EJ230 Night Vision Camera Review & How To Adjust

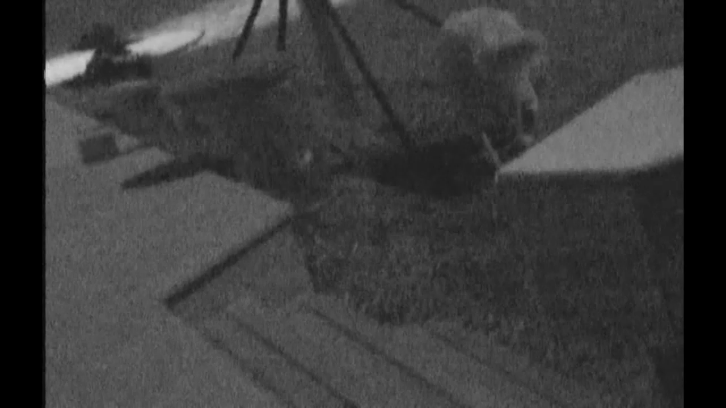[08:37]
There's my dog That's been wanting To be petted Corey Hey Corey Yeah,
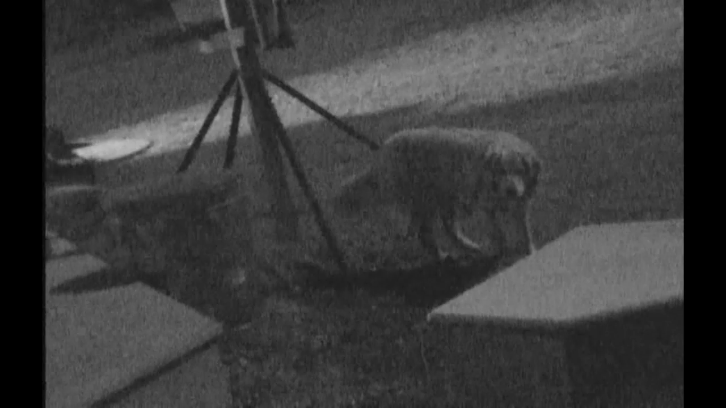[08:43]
there you are There's a little IR illumination So there's the shed That's right out My back door With IR illumination
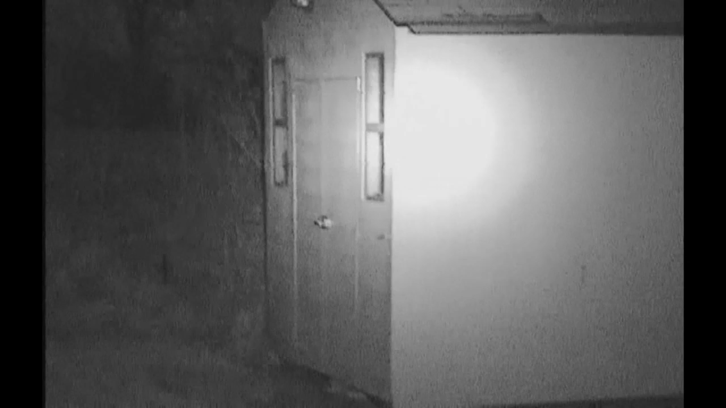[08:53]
And none That is incredible I'm impressed
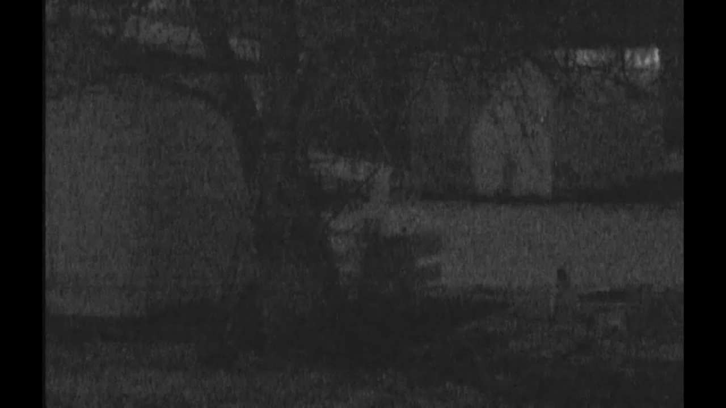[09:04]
Look at that Now underneath In the shadow Of the moon We can't
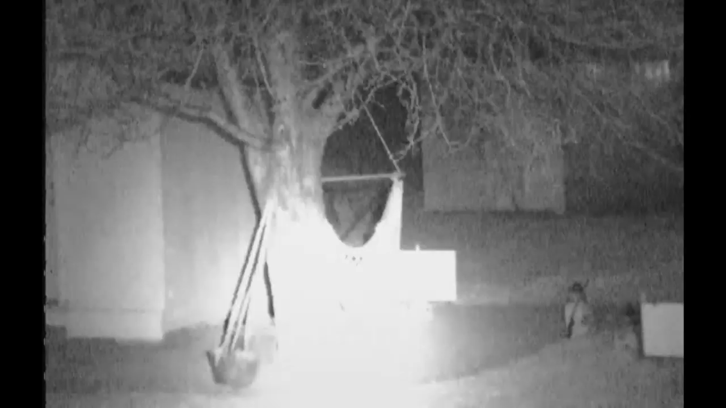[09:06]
see the
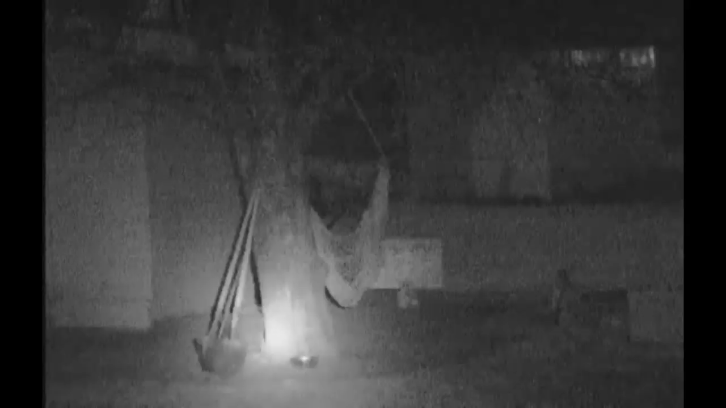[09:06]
15 yard quite as good Which is right there Being blown out With my 850 IR
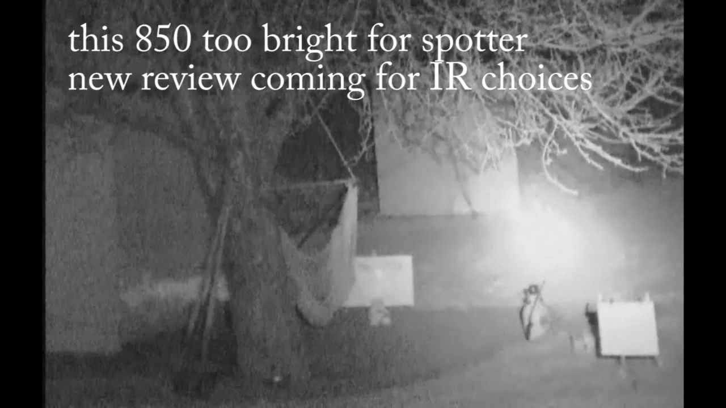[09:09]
And here's the range We've been looking at You see the 25 next Actually pretty bright And kind of in the background See the 50 75,
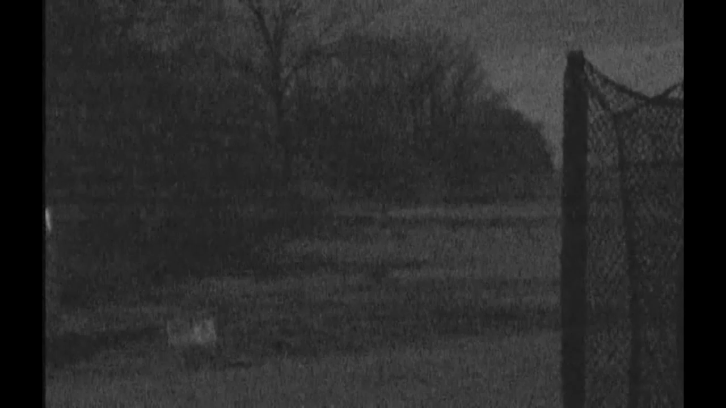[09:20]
100 Look at my IR Here set up right There we go
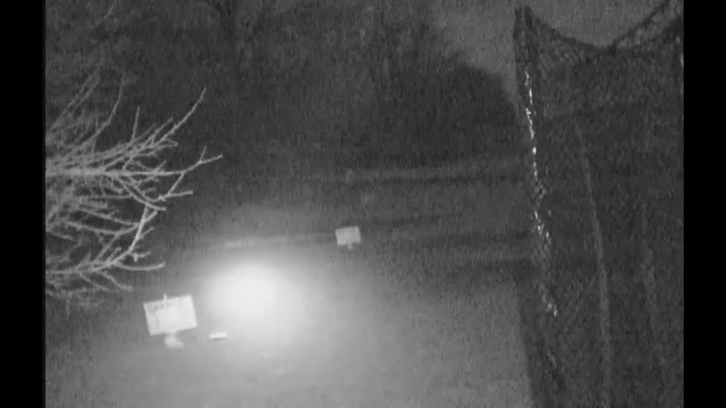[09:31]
Blowing out But there's the 850 IR Going way Way down
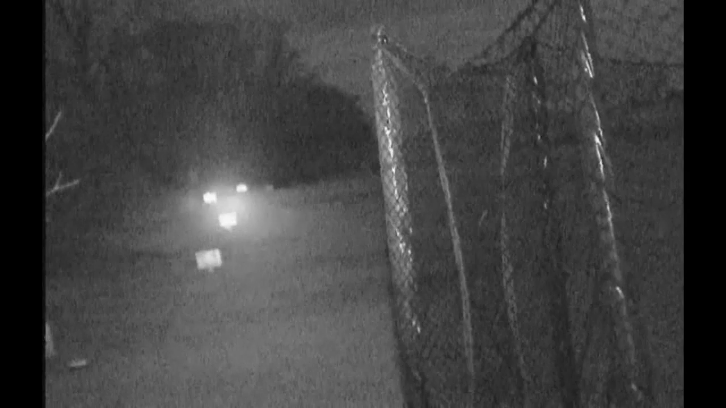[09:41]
Does incredibly well With this full moon First time I've got to Try it in full moon
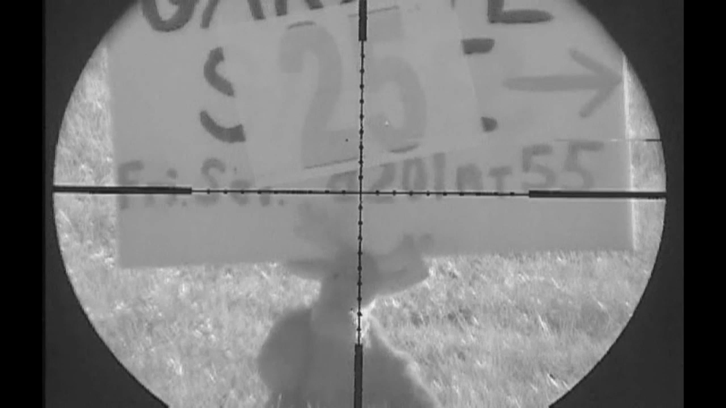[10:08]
An old yellow Garage sale sign From 10 years ago And a white And black 25 yard printout We are singing Black and white